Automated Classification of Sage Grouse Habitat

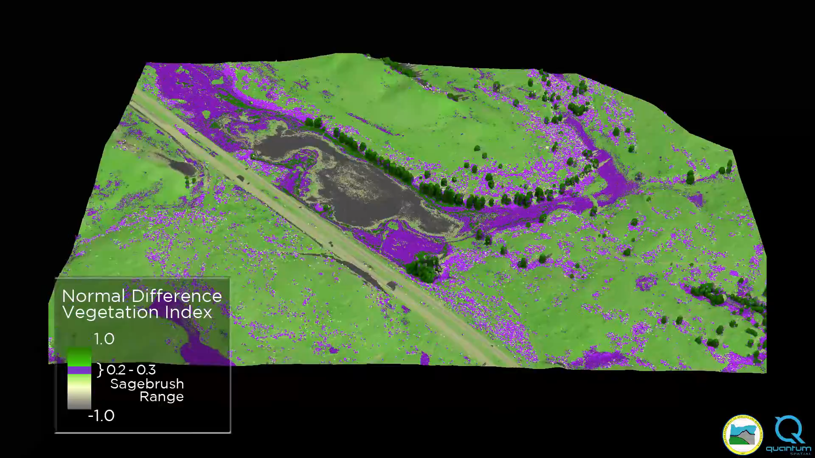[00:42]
We combine NDVI with a lidar point cloud to determine the precise location of shrub vegetation.
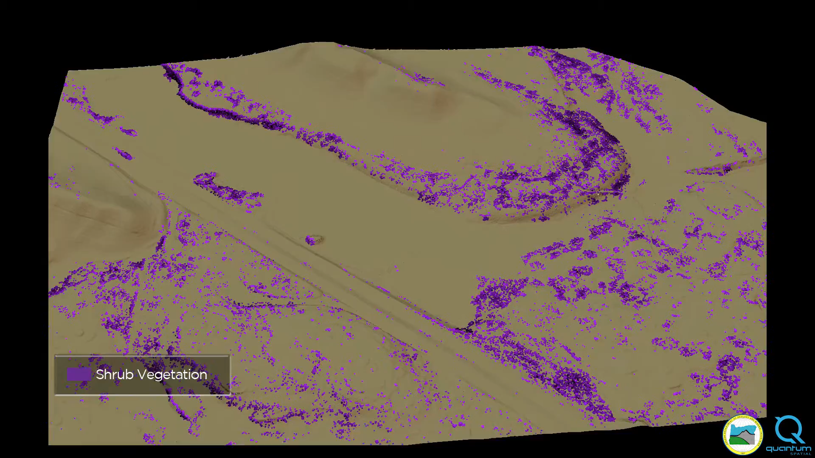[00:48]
Lidar analysis can reveal additional traits,
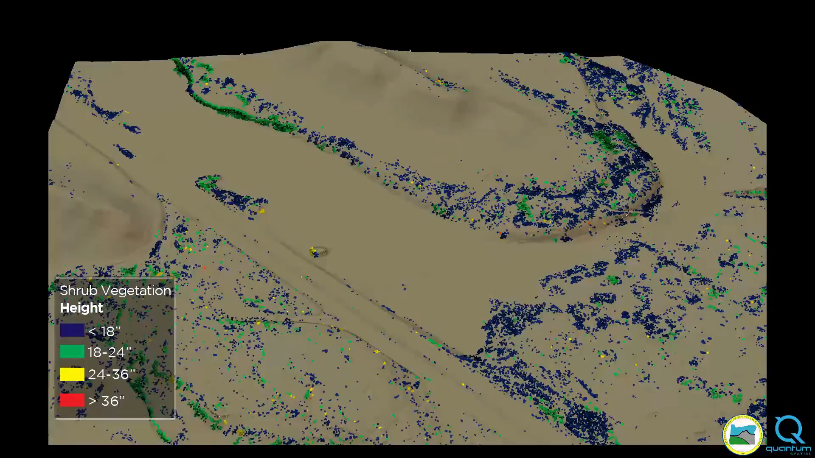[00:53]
such as shrub height and canopy cover, important factors in determining ecosystem maturity.
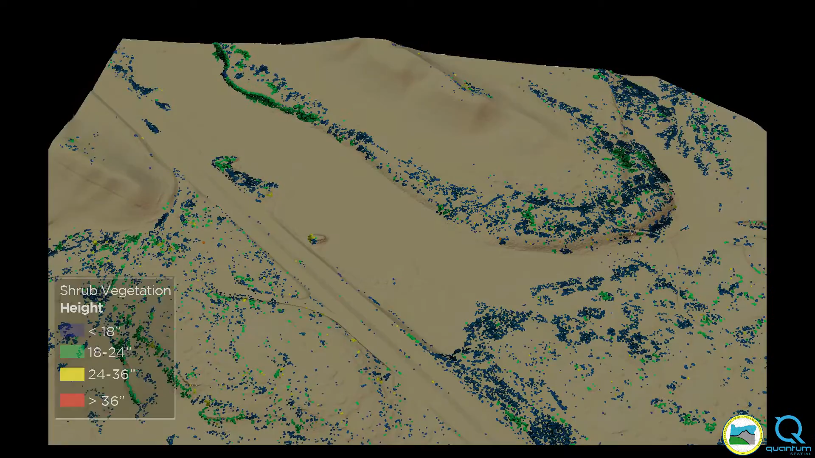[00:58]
Once shrub vegetation is identified,
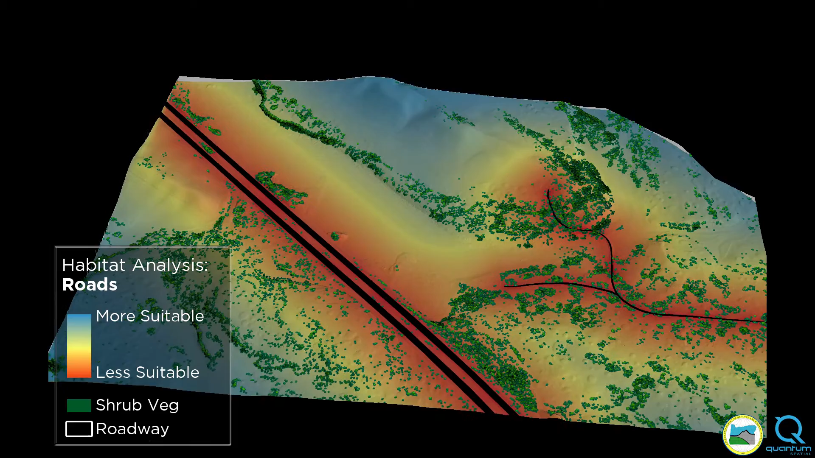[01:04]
models incorporate other factors such as roads, trees, tall structures, and water. Proximity to roads is detrimental to sage grouse.
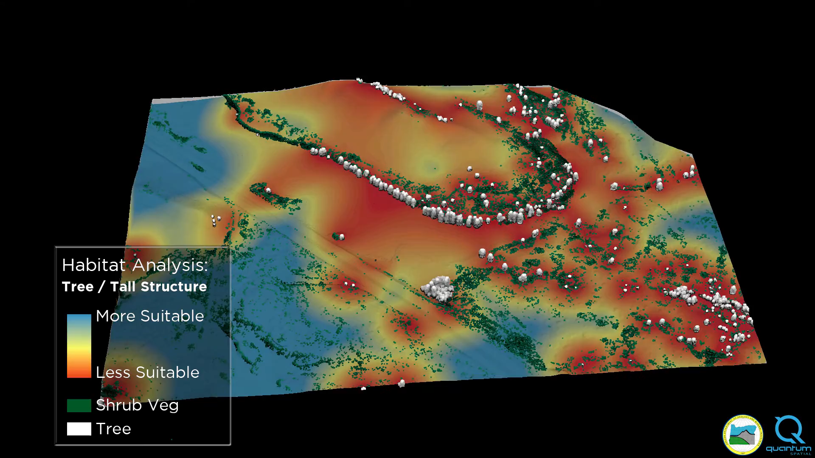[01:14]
Trees and tall structures provide perches for hawks and other raptors, creating a predation threat.
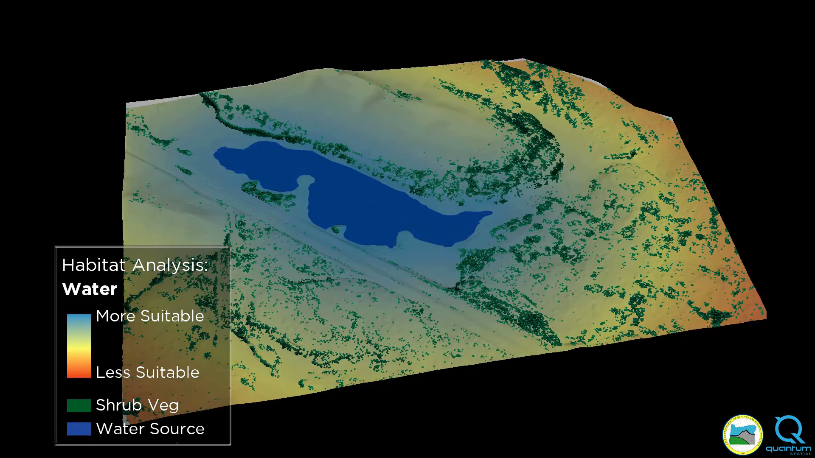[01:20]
Access to a water source is another factor important to sage grouse.